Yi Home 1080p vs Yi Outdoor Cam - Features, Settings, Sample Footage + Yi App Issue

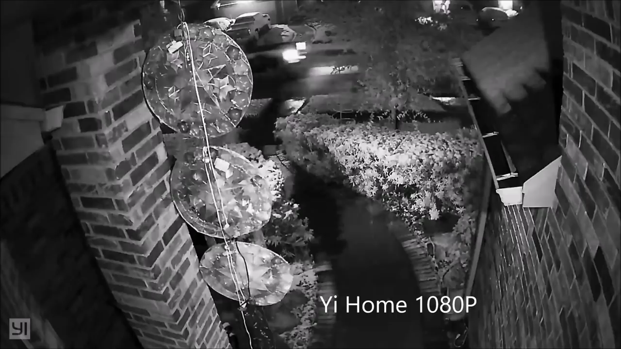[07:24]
This one is at night and with night vision and infrared LEDs on. Now for the two-way audio.